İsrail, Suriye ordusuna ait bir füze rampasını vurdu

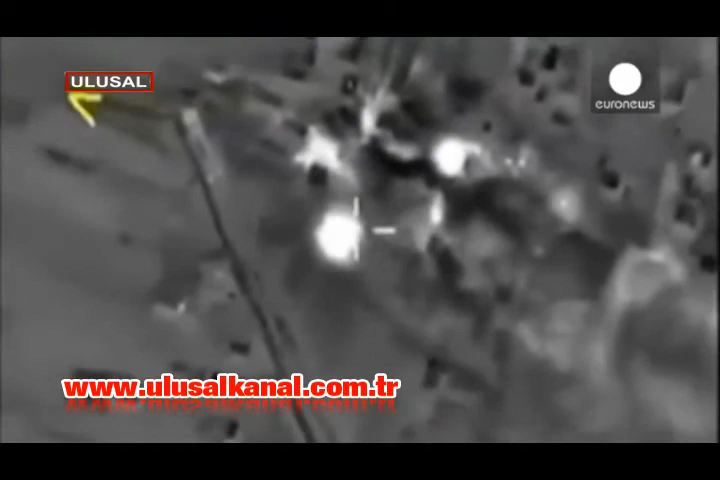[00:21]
Buna karşılık bir İsrail savaş uçağının Suriye ordusuna ait bir füze rampasını vurduğu açıklandı.
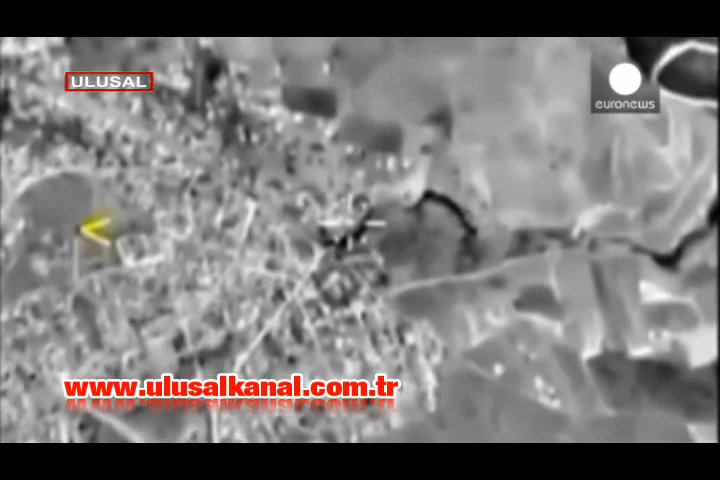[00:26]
Daha önce de İsrail ateş açıldığını iddia ederek Suriye'yi bombalamıştı.